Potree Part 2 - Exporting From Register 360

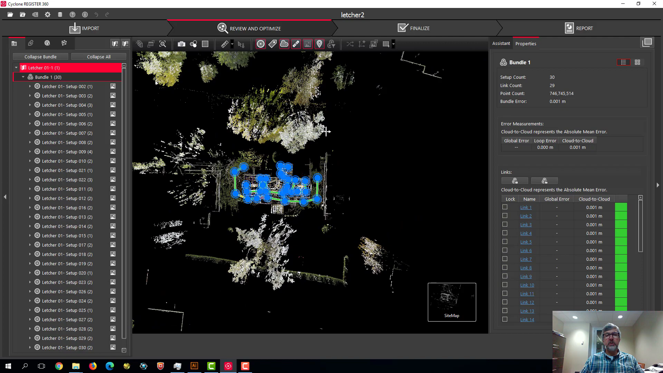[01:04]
So one thing we can do to trim our points is to just go ahead and delete all the points around the edge but there's a new feature in Register 360 that I'm going to show you that can help to limit the scope of what we're exporting and that is limit boxes. So if I go into our
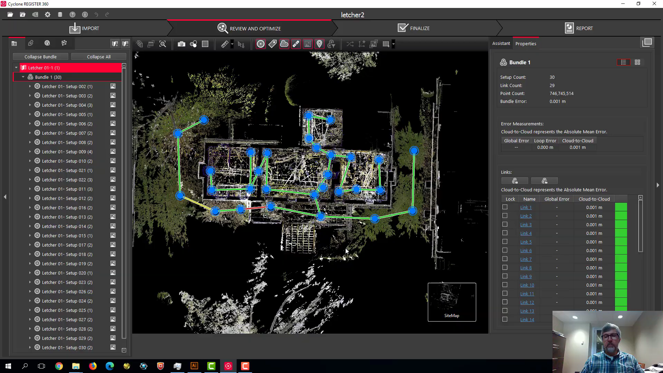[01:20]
bundle view you can see that this is a scan of a basement of a house but you can see we've done outdoor scans so there's a lot of extraneous stuff.
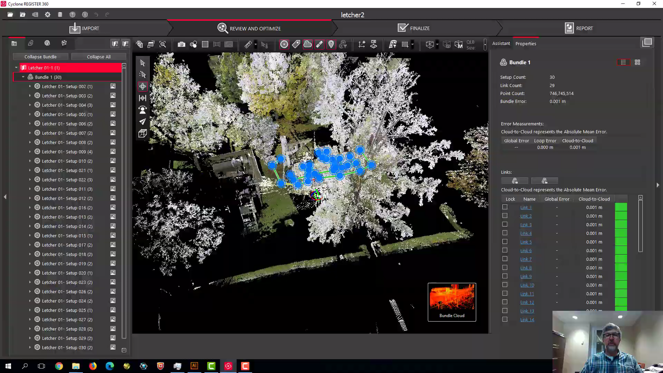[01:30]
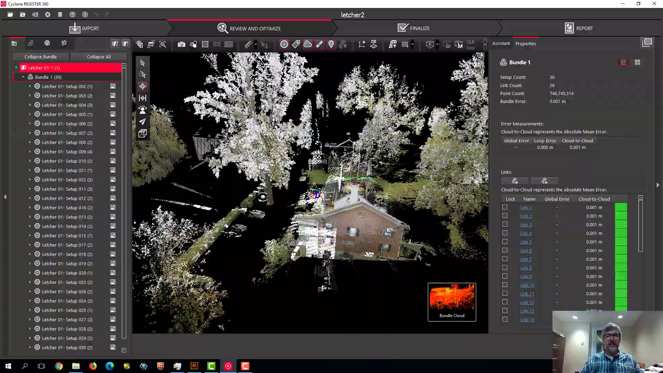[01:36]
I could go in and export or delete all these extra points but I can also make a limit box and I'll show you how that looks like.
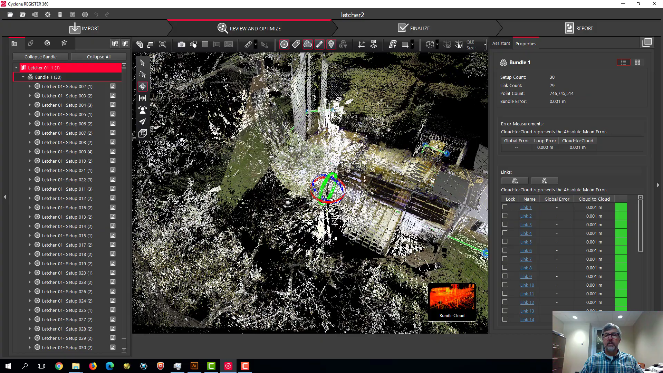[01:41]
If I bring up our limit box manager
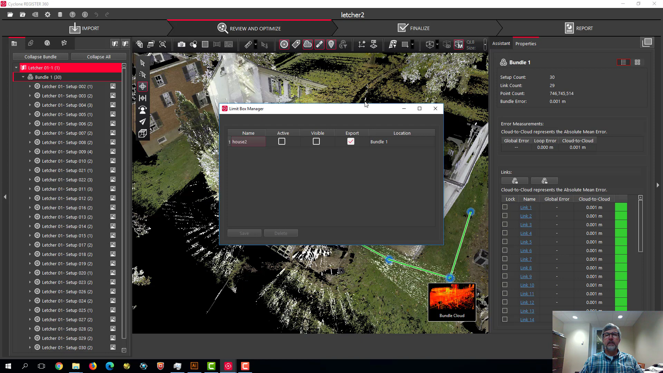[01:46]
I'm not going to show you how to make limit boxes in here that's another tutorial.
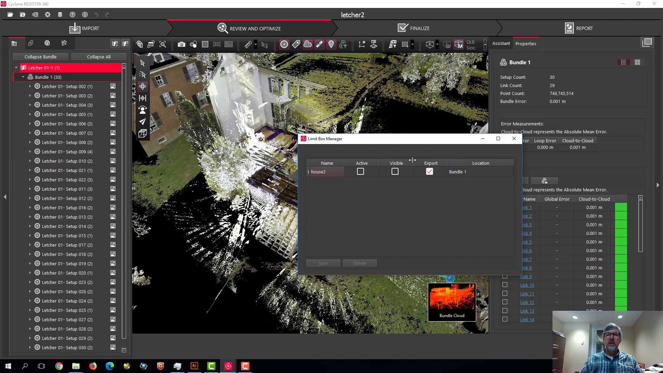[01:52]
But if I make this active you can see that this limit box is just clipping out the basement of this house
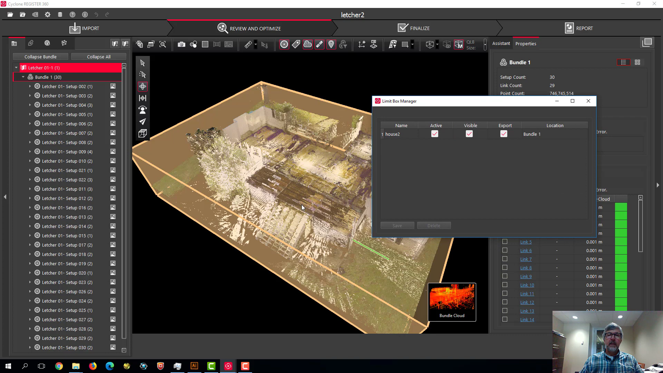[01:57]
and it just eliminates everything else.
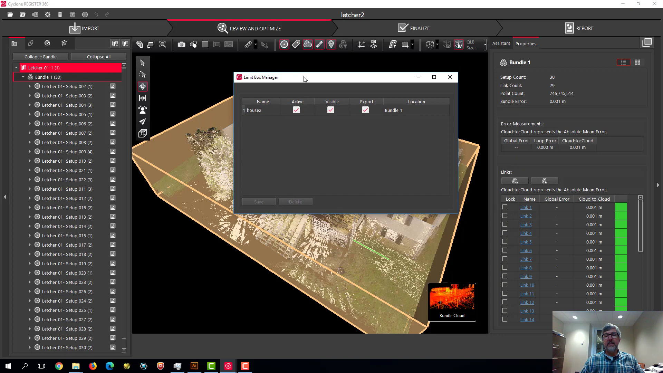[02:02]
And one of the things that Register 360 now has is this export box. That means that I can tag this limit box for export. So you can create multiple limit boxes in your model and export them all as separate models. In our case we're just using it to eliminate all the extraneous
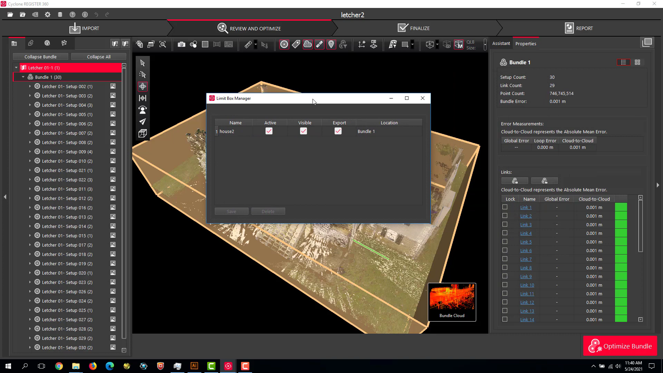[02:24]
points and just focus on the basement of this house. So as long as I have that checked that will be active when we go into our export step.
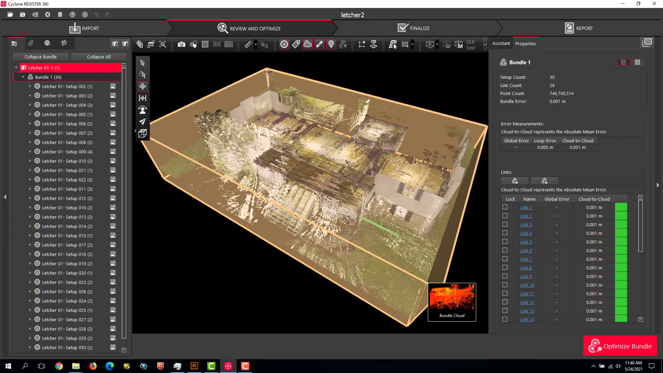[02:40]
So you don't have to have this turned on but you have to have it checked for export. So once we've got our model set up we've got a limit box established we click the finalized tab and
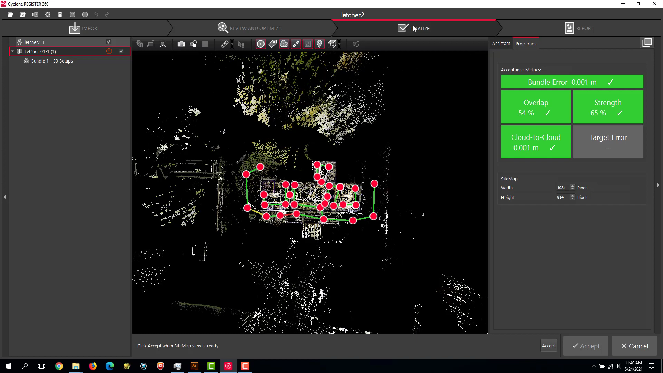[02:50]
then we click this accept button.
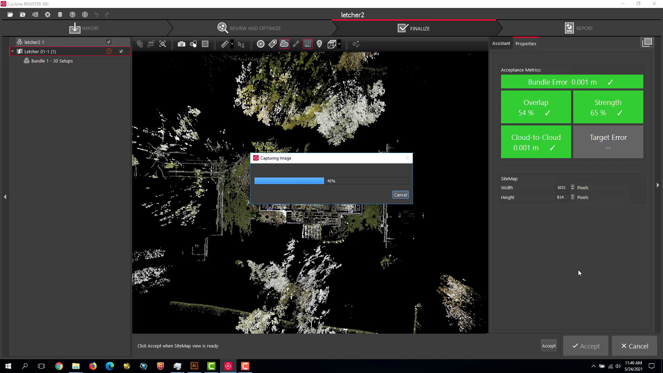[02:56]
And then we click the large accept button.
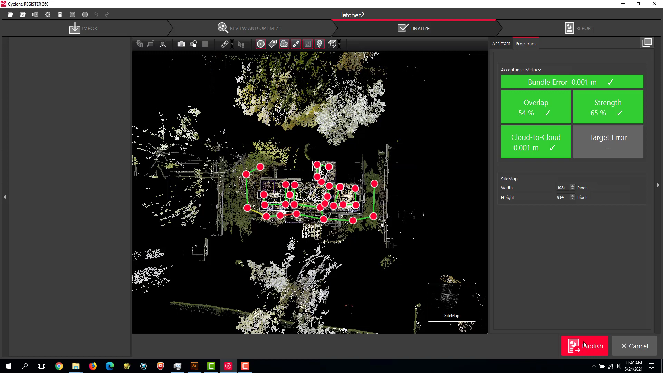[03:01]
That brings up the report tab. And in this report tab we don't really need to generate the type of report that they expect.